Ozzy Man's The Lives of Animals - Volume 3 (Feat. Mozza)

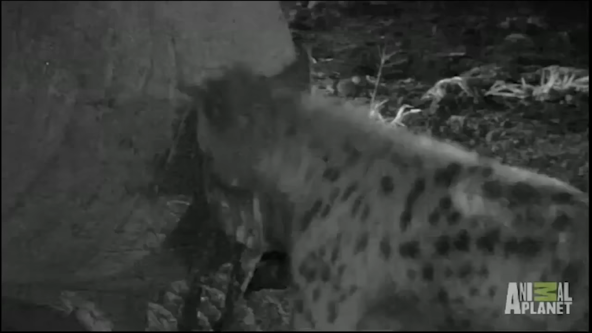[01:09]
Hyenas, such dirty buggers, look at this feral sticking its head inside an elephant's arse. Fuck me dead.
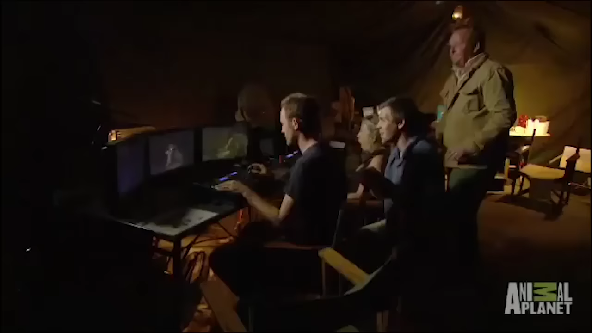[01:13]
And the humans, get a look at this, they're just watching. Oh, classic humans, I think this is good for science or something.
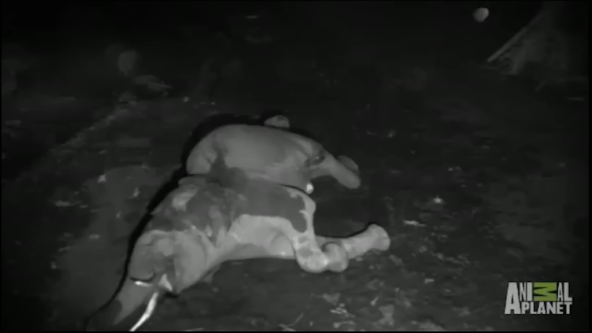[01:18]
They really should intervene and tell that lion to get your head out of the elephant's arse.
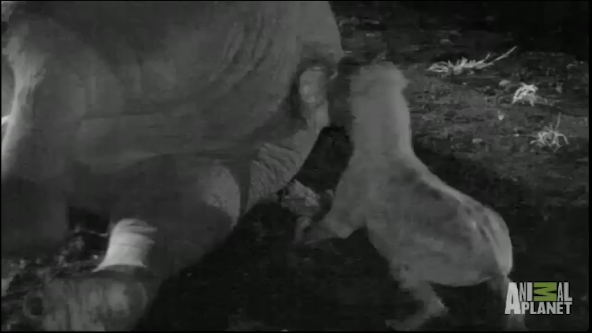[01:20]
Stop eating the elephant's arse! Oh, this fucking junky crab. It has consumed so much methane gas, it has a fucking milk moustache from the shit.